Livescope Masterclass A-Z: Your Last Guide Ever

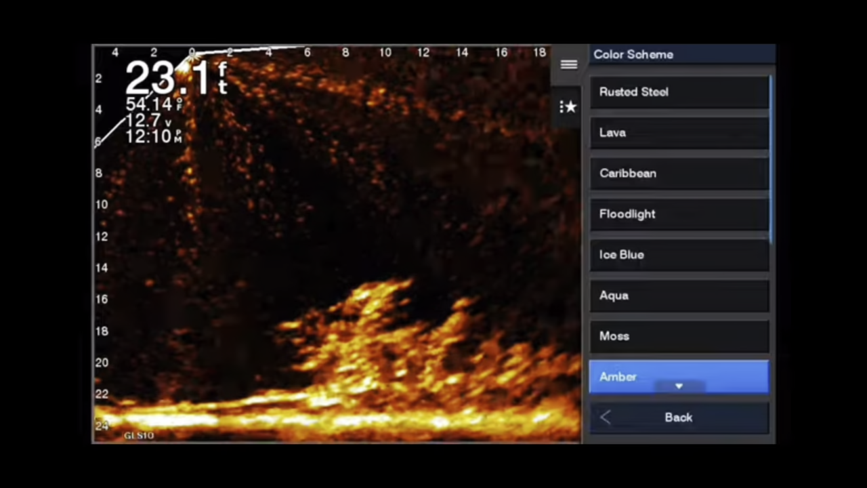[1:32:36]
On screen: depth 23.1 ft, water 54.14°F
You're going to get the best detail you could possibly find. Copper's not bad, but once again, that's another one of those ones that doesn't,
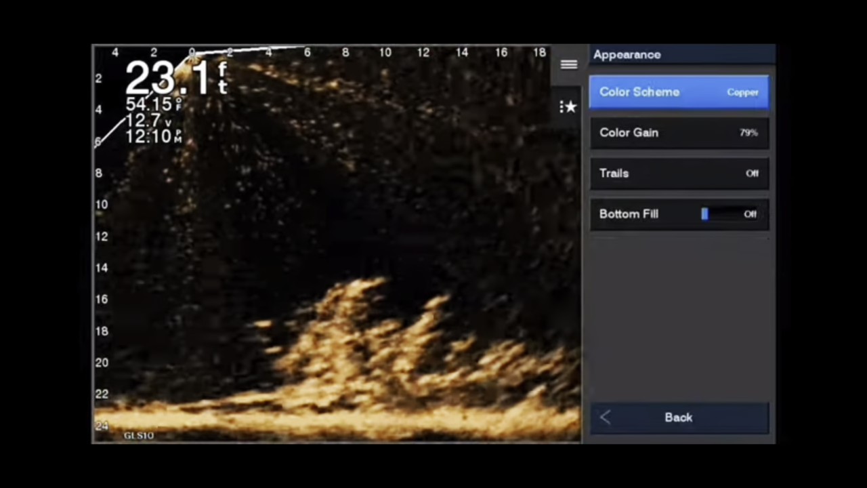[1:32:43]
On screen: depth 23.1 ft, water 54.15°F
you know, it doesn't have the,
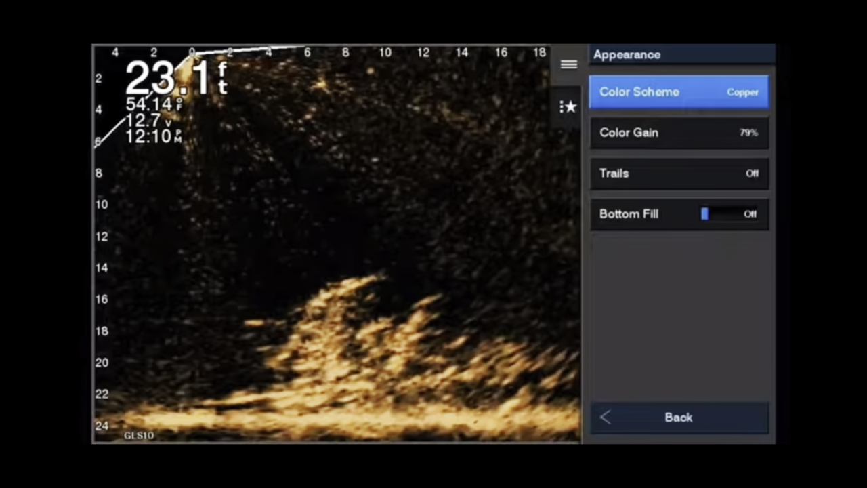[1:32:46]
On screen: depth 23.1 ft, water 54.14°F
the great target separation and things like that. But black emerald, that was one of the first ones they always talked about for sunlight.
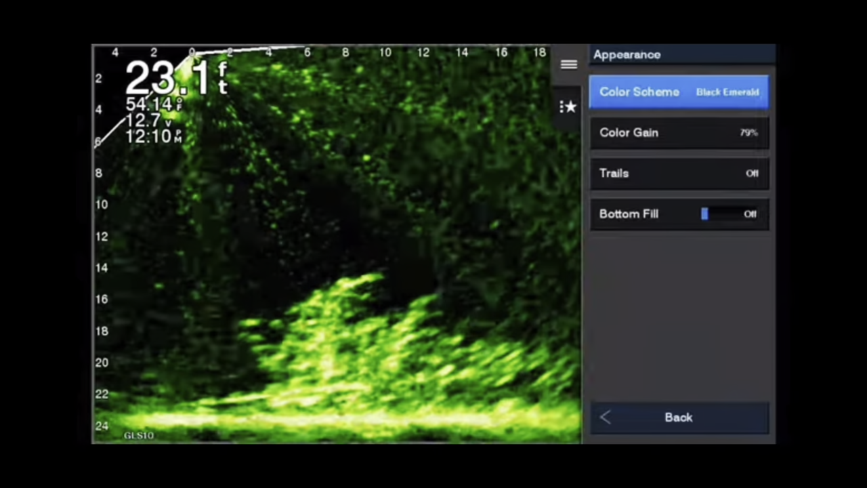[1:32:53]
On screen: depth 23.1 ft
But I want you to notice those artifacts. Look how much more they appear. It's a lot, the screen gets a lot busier.
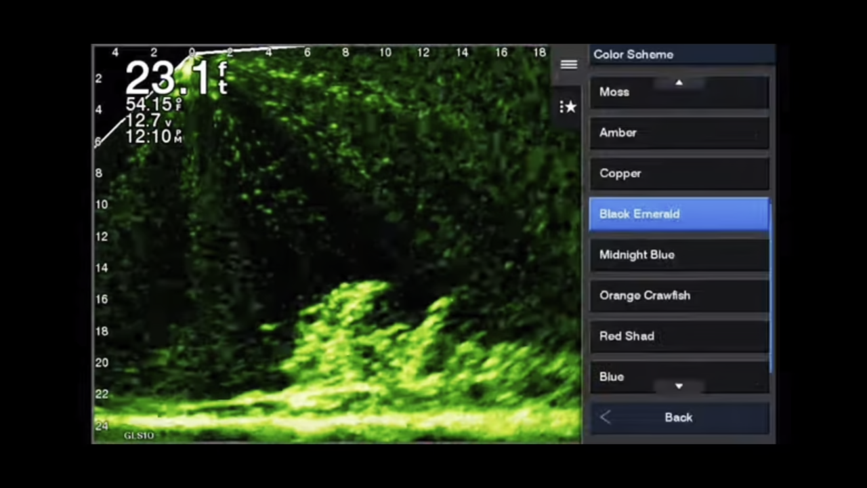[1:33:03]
On screen: depth 23.1 ft
Things show up. Now, look, the settings have never changed.
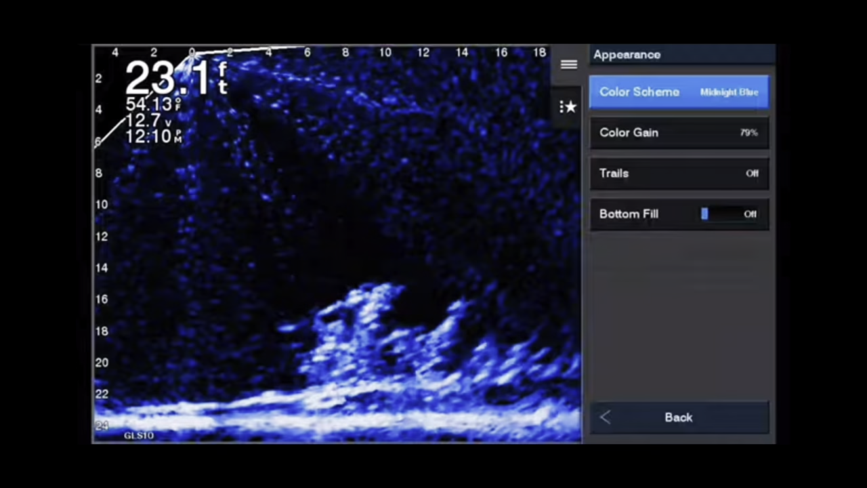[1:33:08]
On screen: depth 23.1 ft, water 54.13°F
We're just changing the color palette, which changing the color palette highlights certain things and,
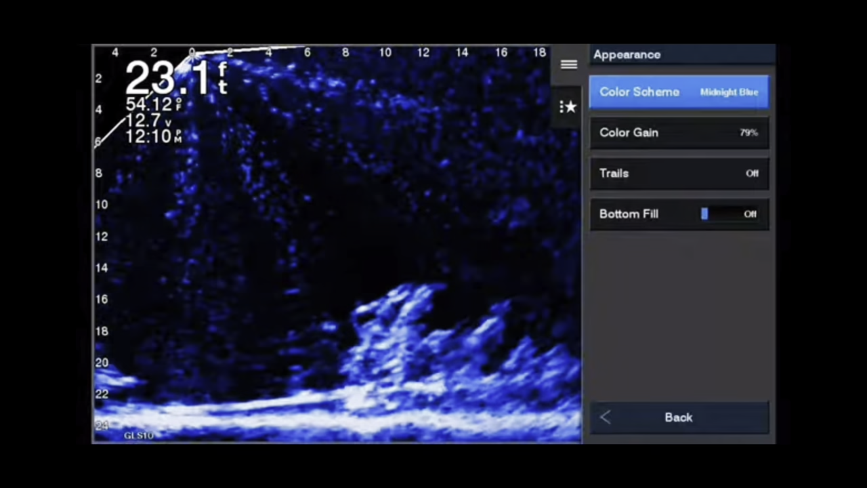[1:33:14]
On screen: depth 23.1 ft, water 54.12°F
and then, you know, make certain things pop that normally wouldn't always pop.
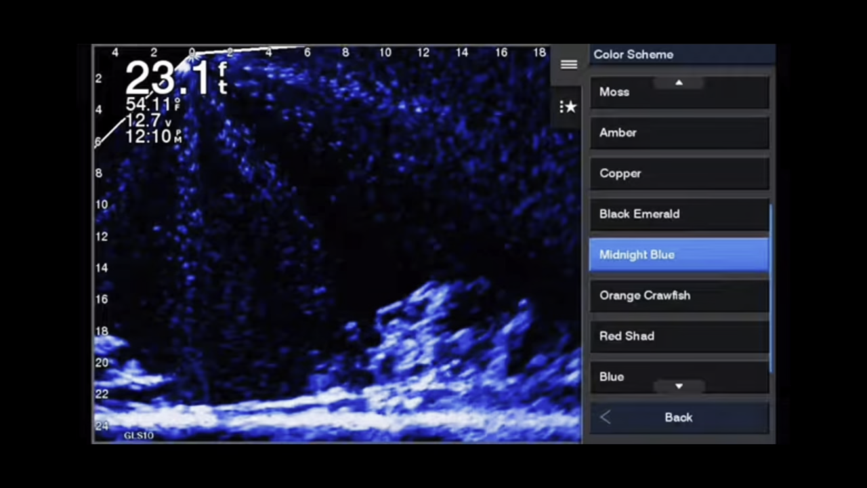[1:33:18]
On screen: depth 23.1 ft
Orange crawfish is one of the best for open water A-rig fishing.
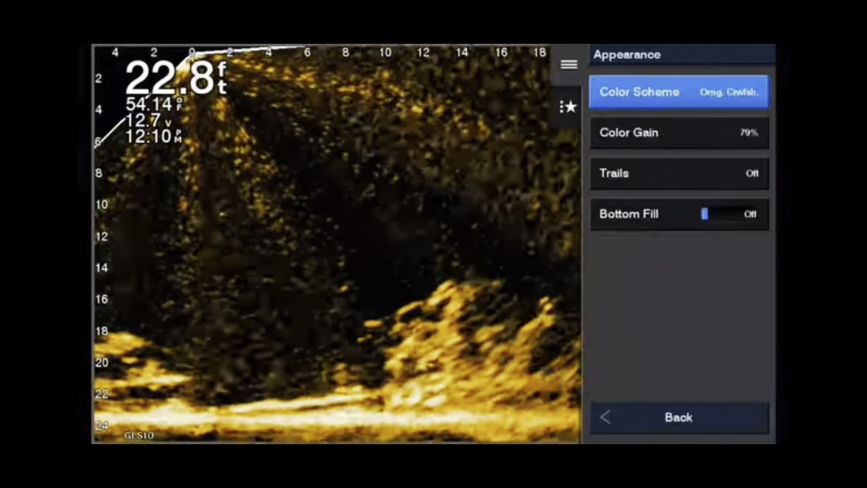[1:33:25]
On screen: depth 22.8 ft
And because of just it, it, the baits really show up well.
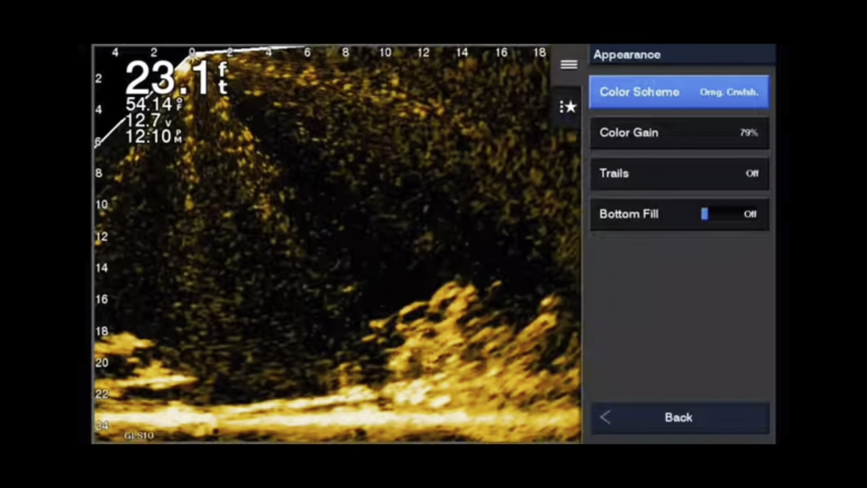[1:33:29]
On screen: depth 23.1 ft
I mean, no doubt. Red shad, that's another great color, but, and you'll notice there, it does show some, you know, you don't get a lot of detail,
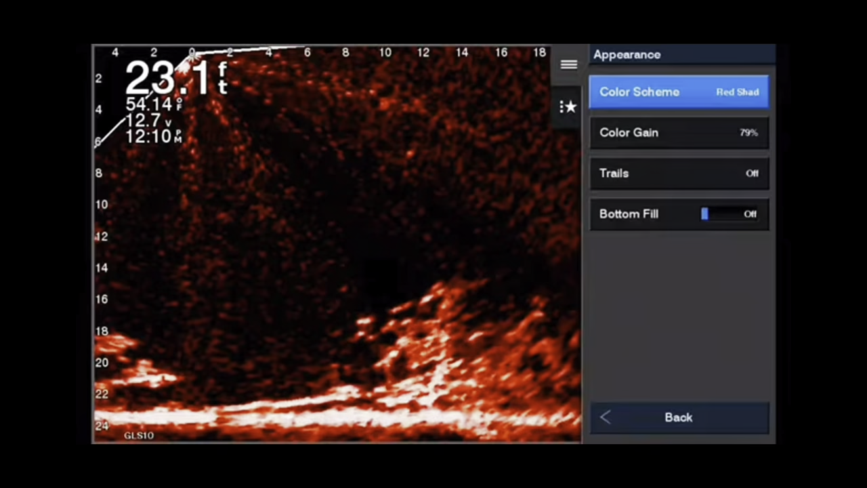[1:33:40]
On screen: depth 23.1 ft
but you do get some great target separation in red shad. That's a color you might want to look at.
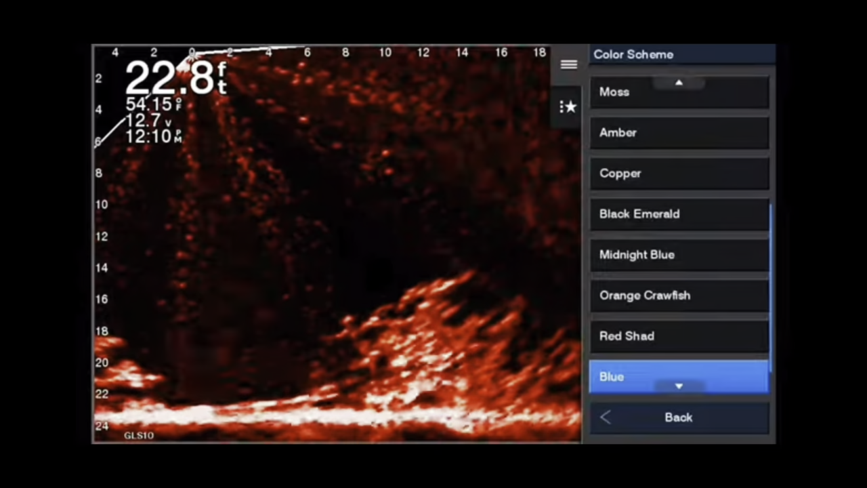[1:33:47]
On screen: depth 22.8 ft, water 54.15°F
But my, my third favorite color, other than moss and amber is blue.
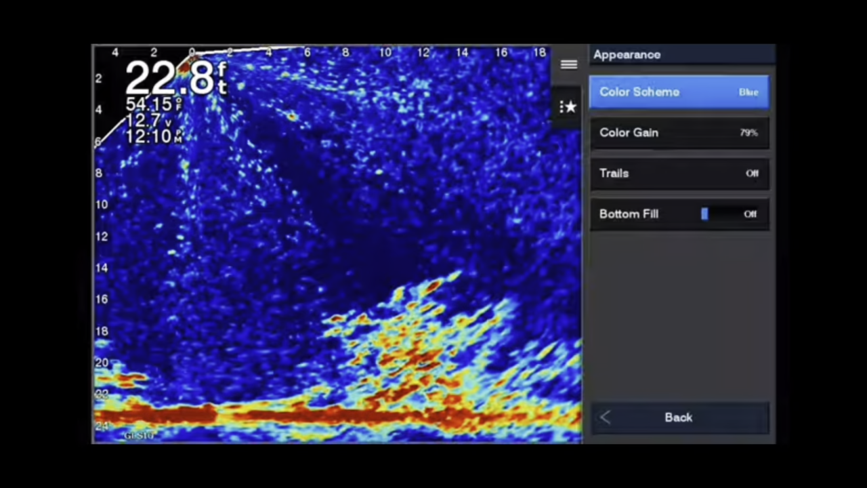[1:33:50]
On screen: depth 22.8 ft, water 54.15°F
Now blue, you're not going to have a lot of detail, but man, does it make a fish pop because of that red intensity showing up.
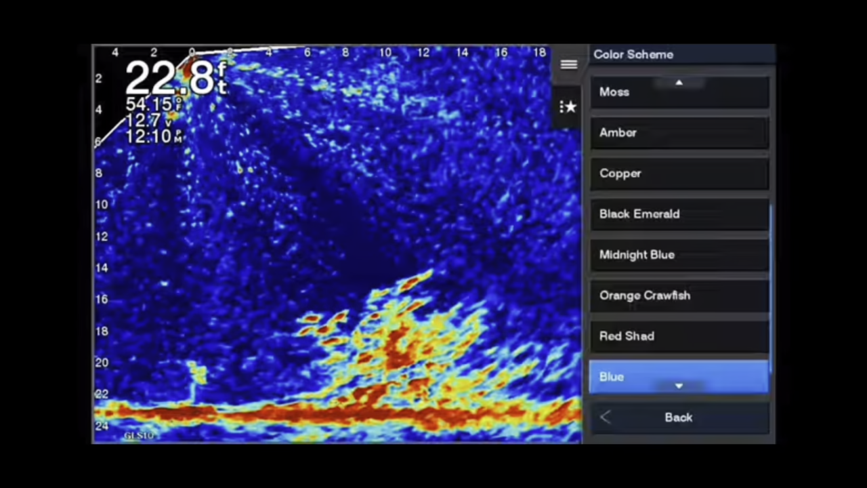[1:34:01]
On screen: depth 22.8 ft
You'll be able to pick larger fish out than normal. Now the daytime yellow color, which is, um, this is actually a nighttime yellow color right here. I tend to stick to the nighttime yellow color patterns, blue and yellow have a different background, but I'm going to tell you yellow on the nighttime color palette is pretty dead gum good.
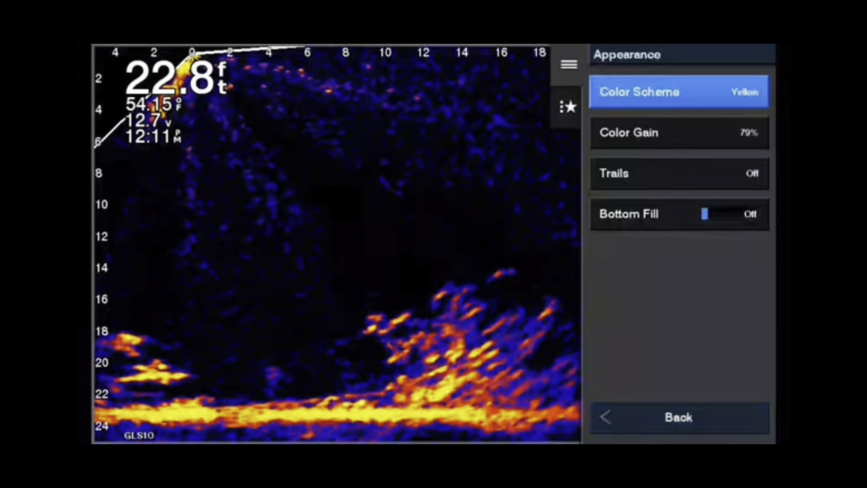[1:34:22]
On screen: depth 22.8 ft
They're pretty, pretty awesome. But when you put it on the daytime color palette, it is not one of my favorites. I do not like that white background. It reminds me of the very first, uh, pen optics that came out and it was not good at all. So what you need to do is go through each of these color palettes and see which one
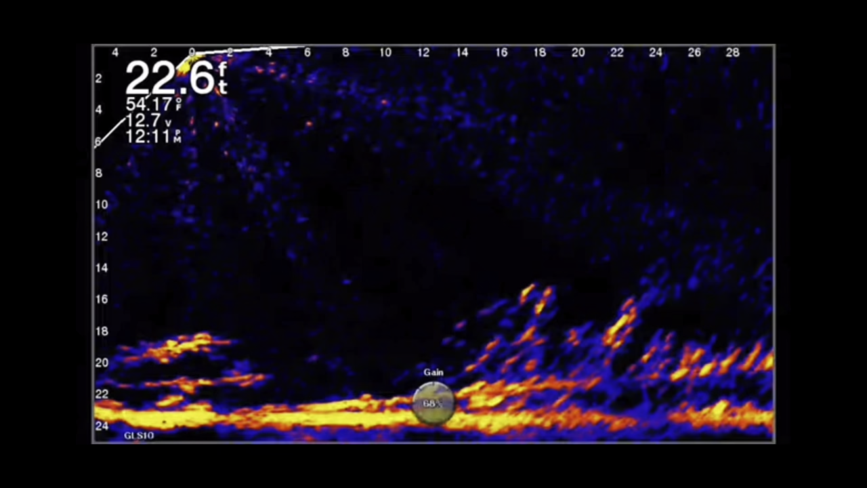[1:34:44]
On screen: depth 22.6 ft
fits your eye number one first and just see which one shows the detail and shows you what you're looking for.
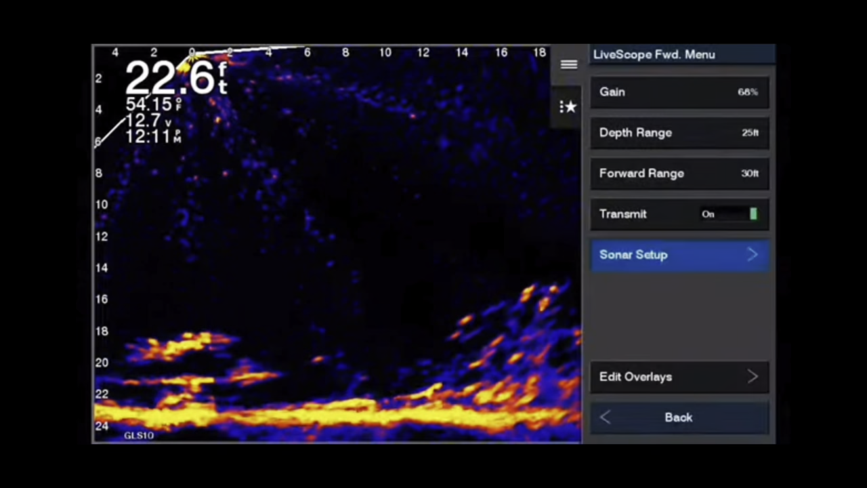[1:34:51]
On screen: depth 22.6 ft, water 54.15°F
Because there are just tons and tons of color patterns.
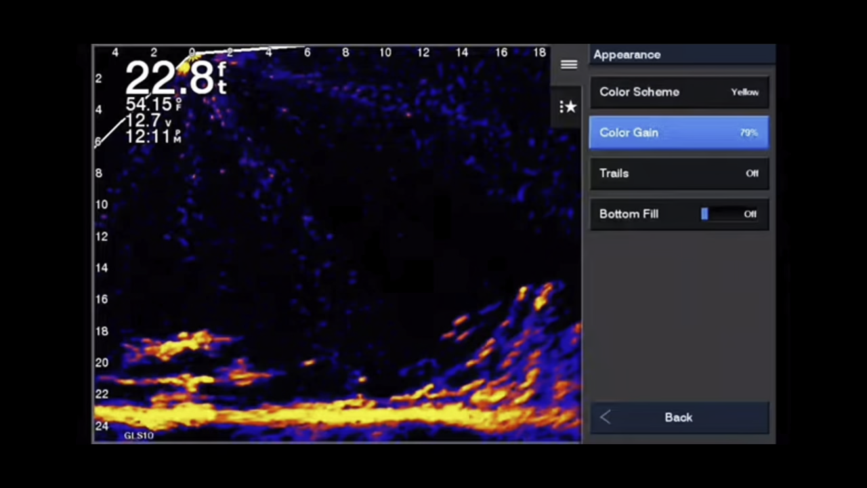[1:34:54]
On screen: depth 22.8 ft, water 54.15°F
I mean, we're talking about 15 plus the two nighttime, you know, you're talking about almost 17 color palettes.